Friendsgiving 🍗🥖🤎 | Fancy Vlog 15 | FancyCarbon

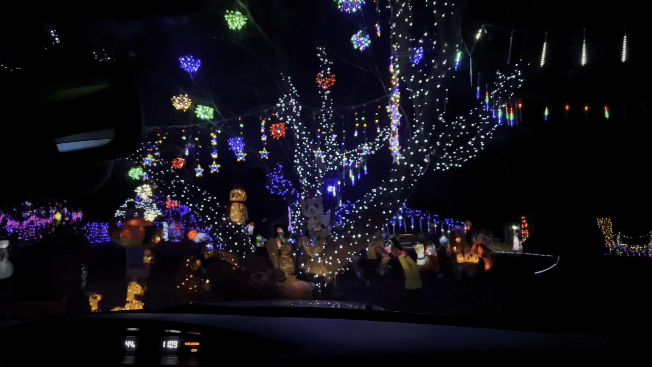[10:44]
Look at this. We were just driving in my old neighborhood. Where I used to live. And there's this house at the end of it that has this Christmas stuff. Like, all set up. And you can drive through it. I think this is pretty common where I live. I've seen a lot of houses do this.